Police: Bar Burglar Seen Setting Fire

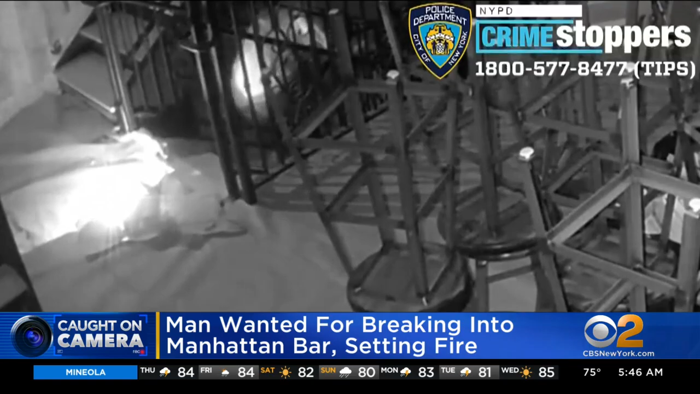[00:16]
Police say he then stole a mirror and took off. The fire extinguished without spreading. Investigators still looking for that suspect.